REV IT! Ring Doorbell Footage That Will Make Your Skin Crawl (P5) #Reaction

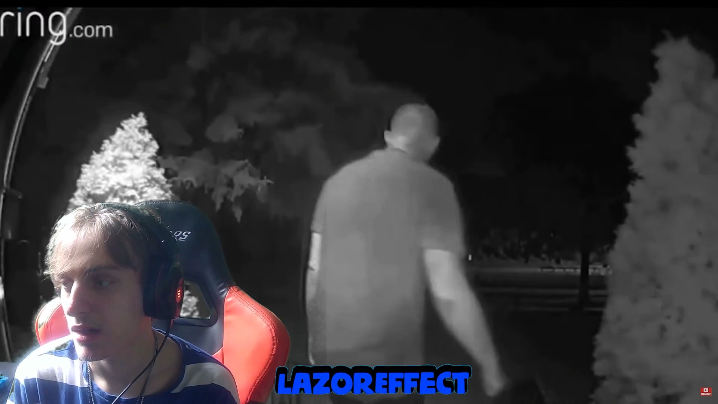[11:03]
We observe a man approaching a door and knocking before looking around cautiously. Always the people with buzz cats, bruh. The man's seeing the most curious curiosity about his intentions. His glances in different directions suggest he might be checking for any potential witnesses or surveillance.